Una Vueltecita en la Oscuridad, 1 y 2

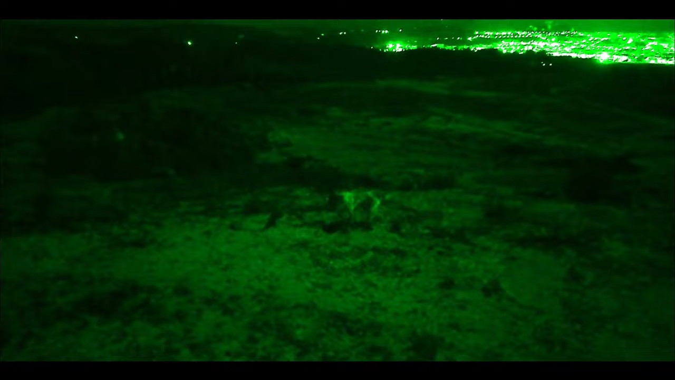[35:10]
¿Qué hay? ¿Qué hay de ahí?
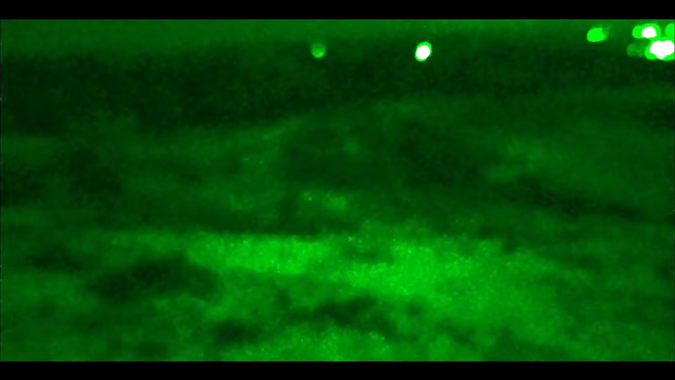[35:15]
¿Qué es lo que hay ahí?
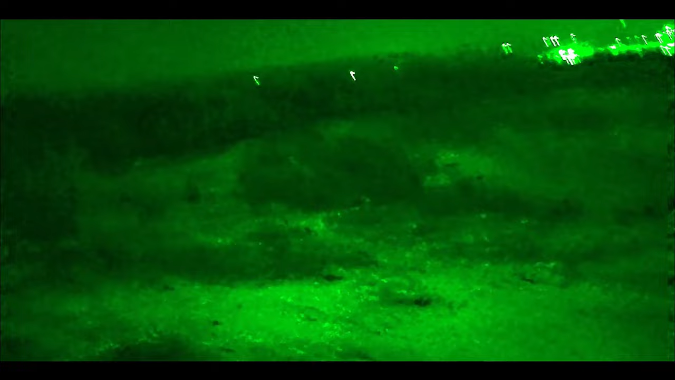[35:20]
Yo creo que nada, ¿no?
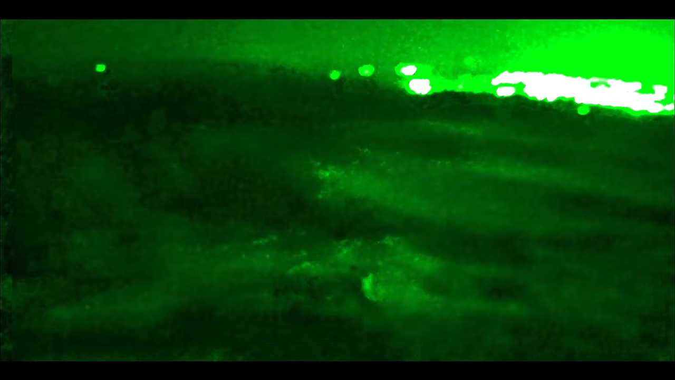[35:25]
Será la piedra aquella que han visto ahí, supongo yo. Esa piedra de ahí.
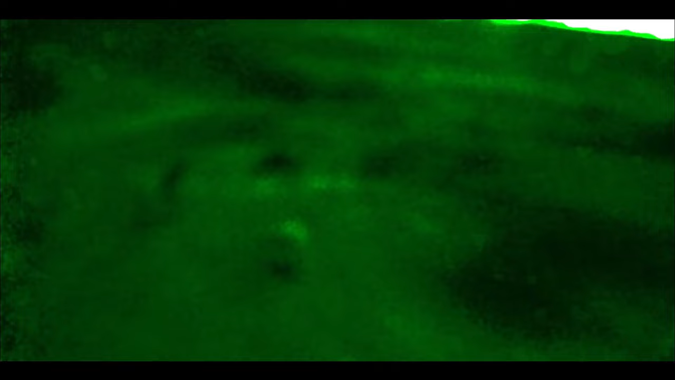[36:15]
Ah, no, no se asusta mucho.
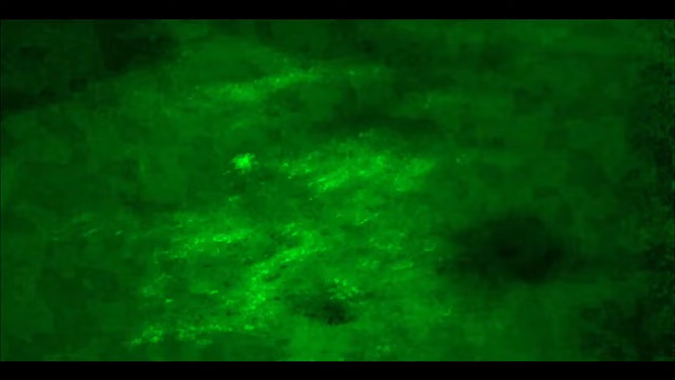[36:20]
Ahora se lo voy a tirar, le voy a tirar alguna piedra así a algún rinconcito,
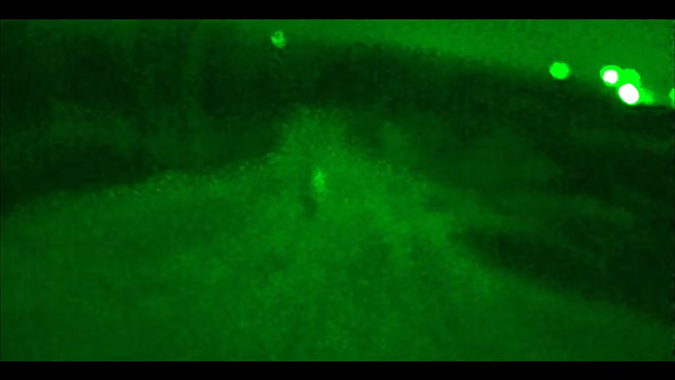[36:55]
¡Ay, ay, ay, sole! ¡Ay, sole! ¡Ay, sole! Ha pasado el tema.
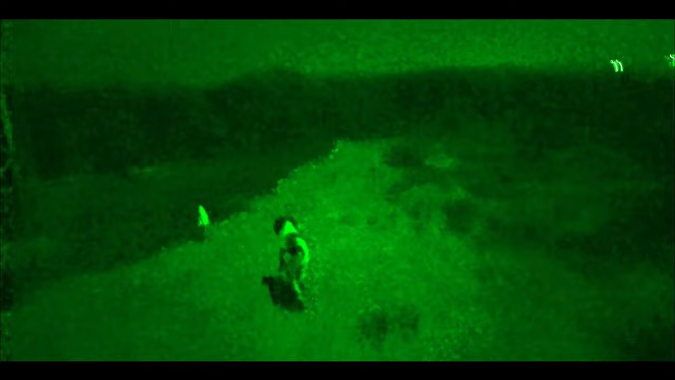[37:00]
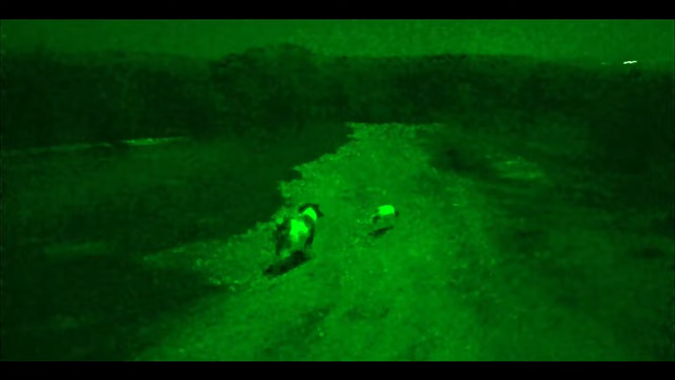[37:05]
Ahora, ¿sabéis por qué voy en verde?
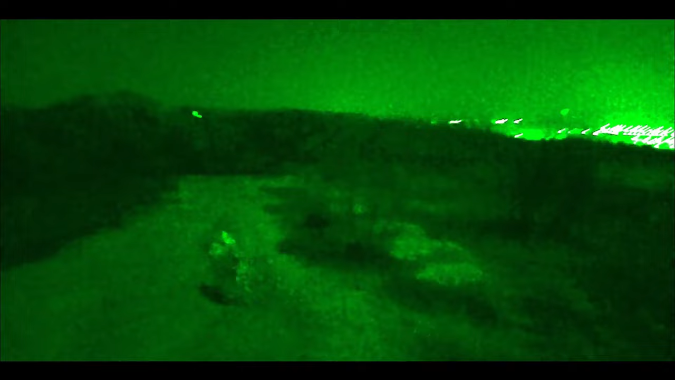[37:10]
Porque no he encontrado el modo normal.
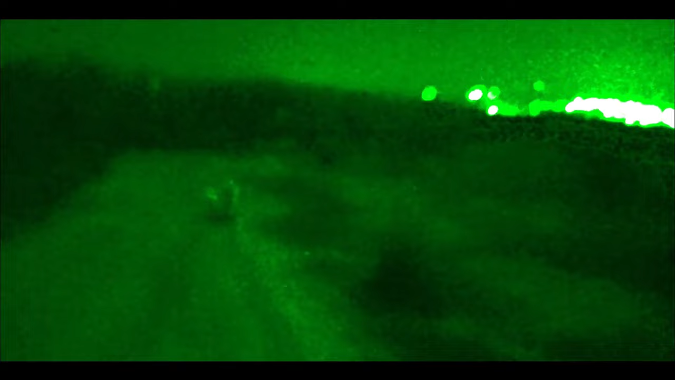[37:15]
Ahora no sé cómo ponerlo en el modo normal. Que se vea con